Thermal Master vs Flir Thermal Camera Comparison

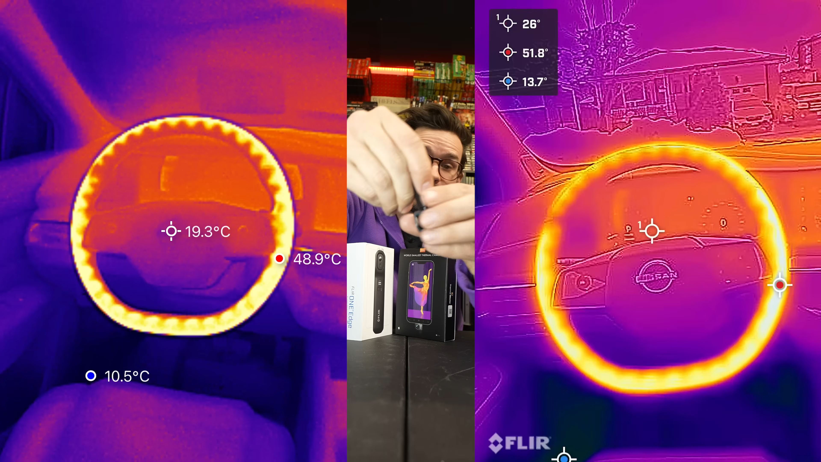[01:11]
So this is what Thermomaster sent to me to compare it to and also try to use for our car review channel, the straight pipes, which I like to use for filming heated seats, heated steering wheels.
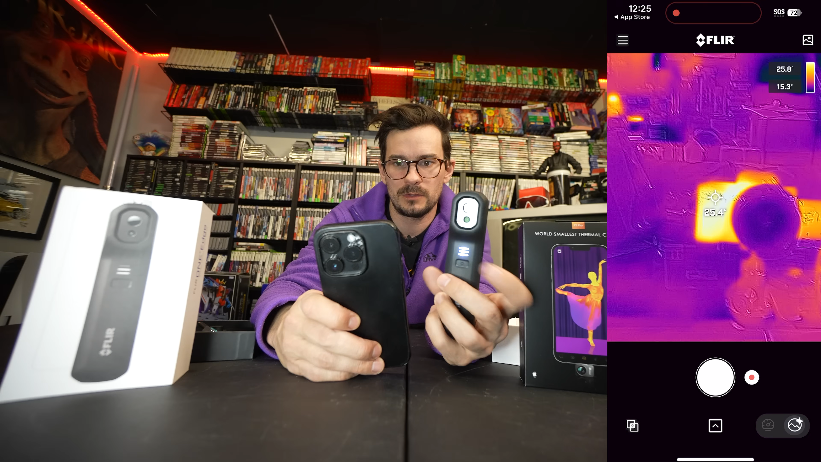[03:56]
and then I can shoot this way, shoot that way, and also attach it to my phone and use it like this.
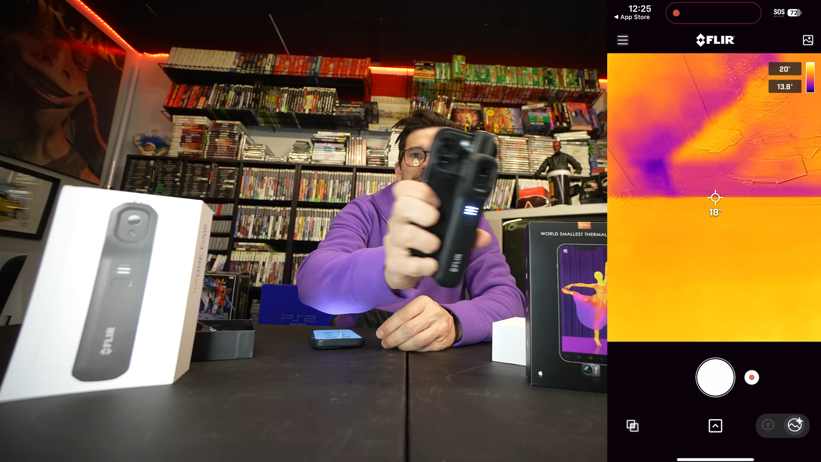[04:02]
Very cool. Thermomasters, okay.
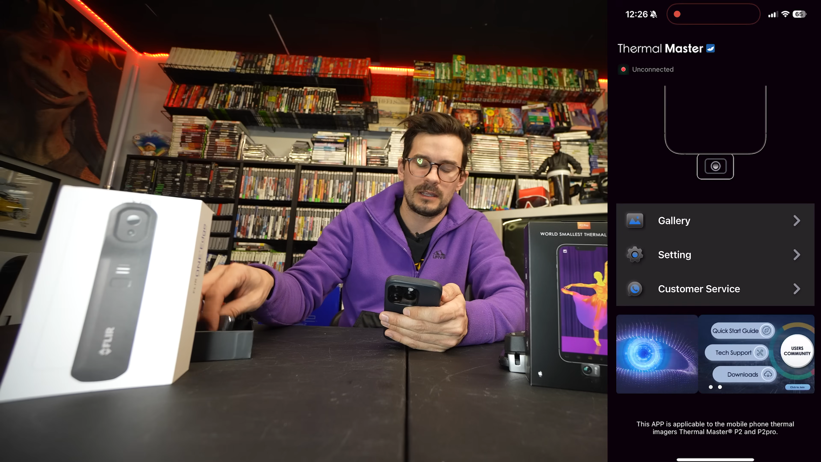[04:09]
We got an app called Temp Master, and then we just plug our phone in this way, and if we count that, one, two, three, four, five, six, seven, seven seconds.
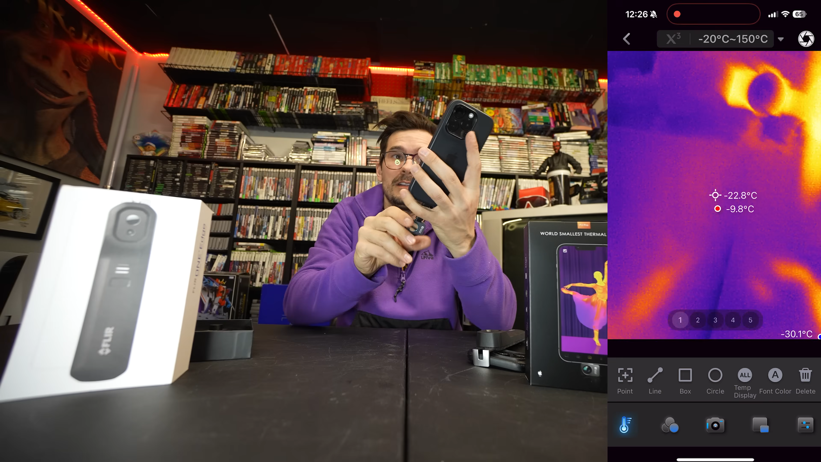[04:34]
On screen: spot -22.8°C
So that's quicker, and this one feels more fluid. So it feels like this one's got a higher frame rate than this one, and what we can also do is unplug this and plug it in the other way. So it's facing us, so if I want to like look at my face, I guess.
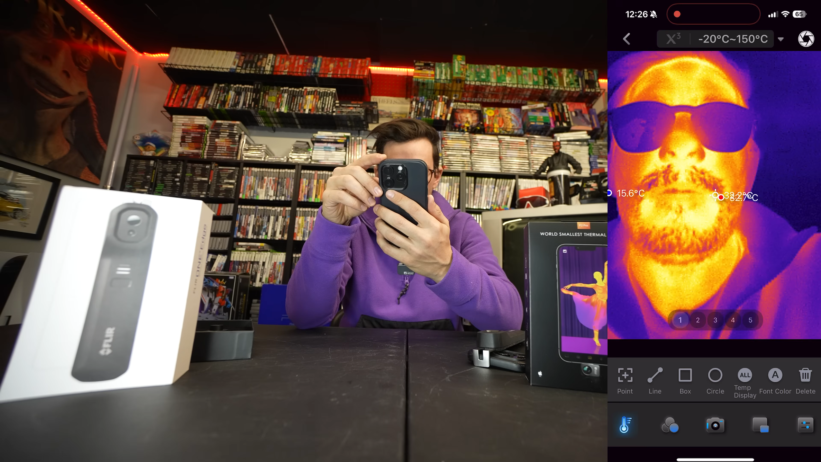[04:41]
Okay, here we can see my beard. If I go X3, everything gets sharper.
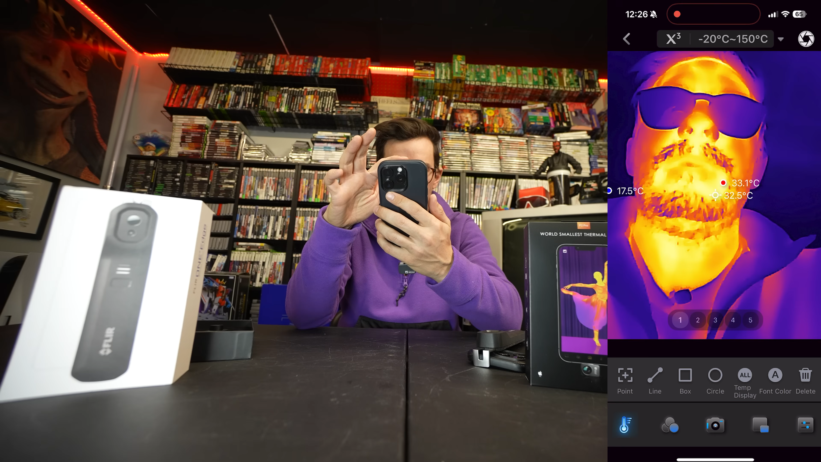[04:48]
So it's just got like a filter around it, so I don't know if you want that or not, but we'll figure it out. And then if we go through this app real quick, the first thing is our temperature points. So we can click point, and then that'll give me that. I think we have three points that we can use, and then if we delete that temp display, that'll just show the highest, the lowest, and whatever in the center. If I click line, I think you can get an average through a line.
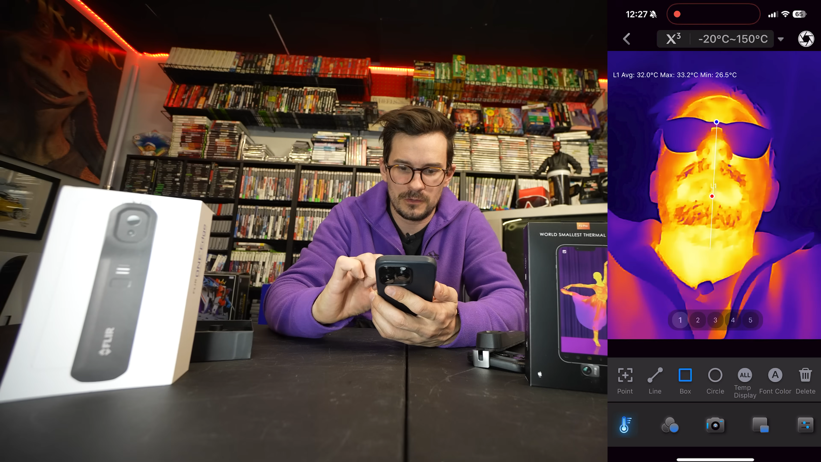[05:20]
On screen: max 33.2°C, min 26.5°C
I guess that's good for a pipe. If you use a box, you can just get like the average temperature in that box, so that's pretty cool for isolating stuff. Circle, same thing, might be good for heated steering wheels. All temp display and font color, not going to mess with that. Next screen, we've got our different colors that we can use. I'm obviously going to stick with iron red because that's the most easily understood temperature, I guess, the way to check.
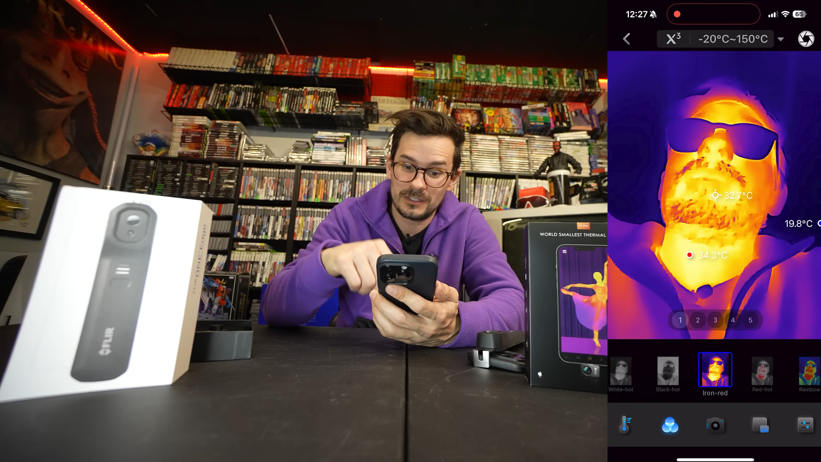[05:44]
Here we have our photo or video. There, hey, hey, hey, video, so we're getting the audio from the iPhone as well. This one is our transparency for the photo, for the front. So, right now, it's facing the front camera, so here,
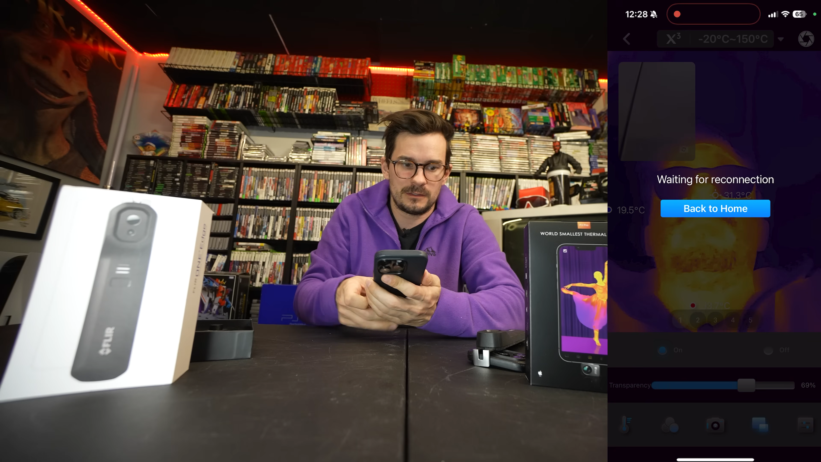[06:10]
let's do, okay,
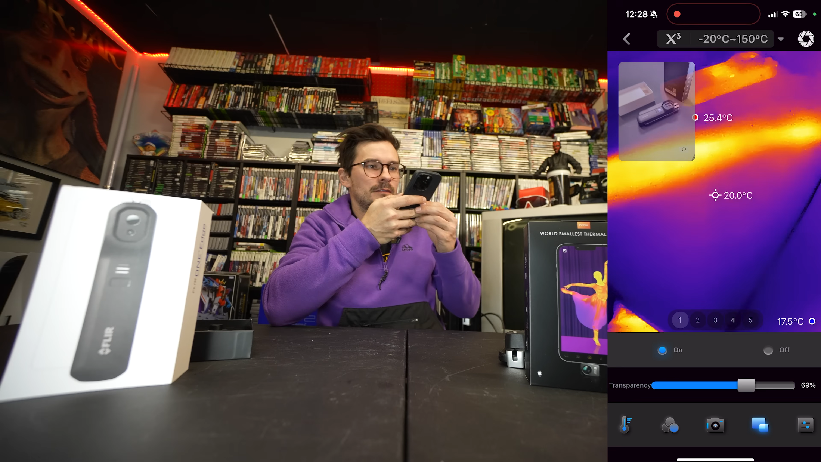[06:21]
On screen: spot 20.0°C
there we can see the, wait, what's this line, why is this hot, from my arm? Whoa. That's neat.
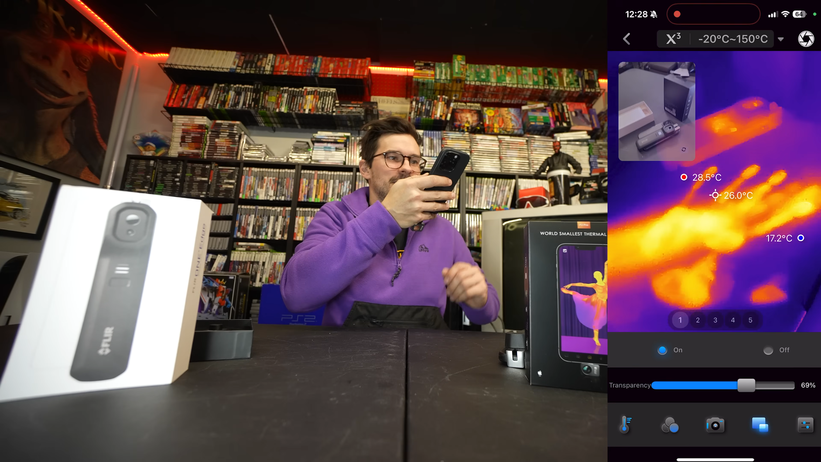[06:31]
On screen: spot 26.0°C, max 28.5°C, min 17.2°C
All right, so we can see what we're actually showing, and then we can adjust the transparency. And we can move this around, so. I guess the heat from this FLIR1 is coming
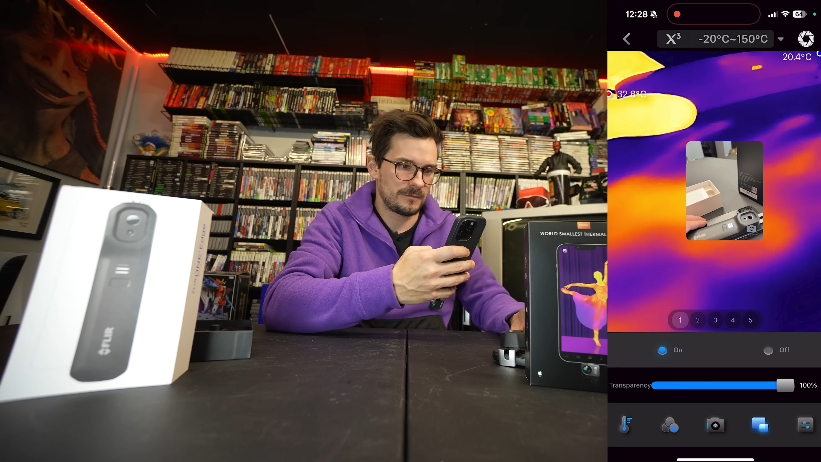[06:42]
from this USB port. That's where the majority of the heat is, but then, yeah, I guess I can't really see it on, on this.
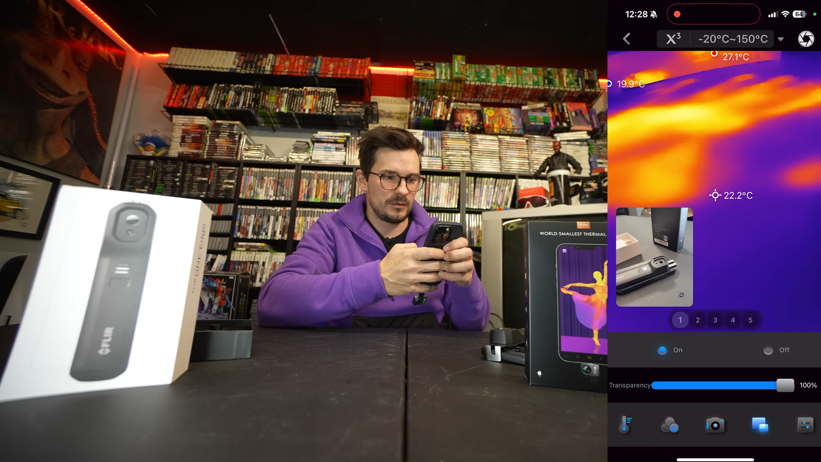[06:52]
On screen: spot 22.2°C, max 27.1°C
Anyways, maybe that's something that's better with the macro. Then the next, hey, let's turn off this thing.
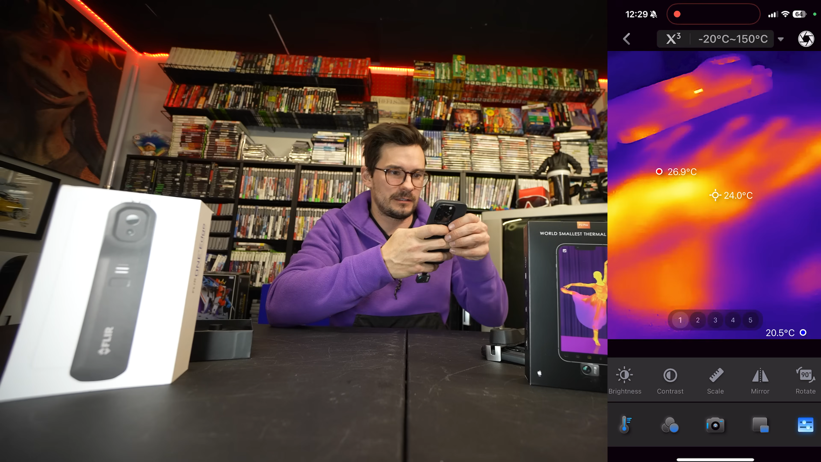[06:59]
On screen: spot 24.0°C
The next, actually, let's, let's test what it looks like. Yeah, that's what the sharpening, or whatever. And then the last one, we can...